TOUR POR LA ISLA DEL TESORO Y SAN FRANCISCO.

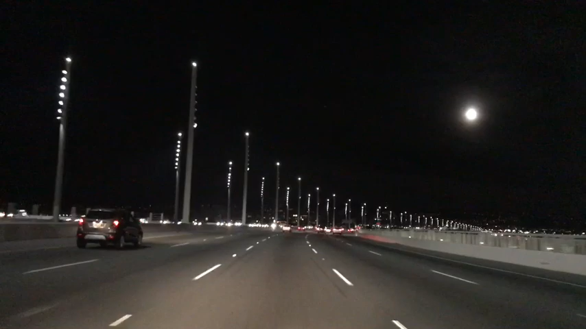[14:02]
Miren Miren Que bonito se ve El Bay Bridge De noche Me gusta mucho De noche Se ve muy bonito Ahorita voy aprovechando Ahorita que va Manejando Jerry Así que Este Quería Grabarles Que bonito Se ve aquí En el Puente Así que ¿Qué les parece? Me gusta mucho A mí Pues miren Eso fue todo por hoy Muchas gracias Por ver mi video Espero que les haya gustado